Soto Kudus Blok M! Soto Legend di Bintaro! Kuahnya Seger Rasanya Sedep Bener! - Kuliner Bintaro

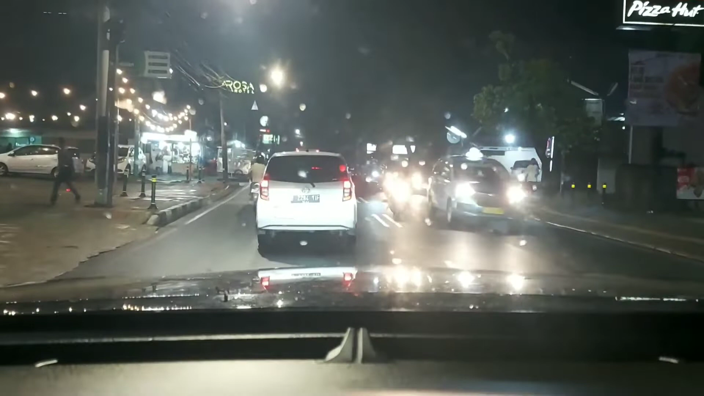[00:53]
Kanan jalan nih. Nah, betul. Ini soto Kudus. Jadi ini posisinya di Jalan Veteran. Nggak jauh dari pintu tol.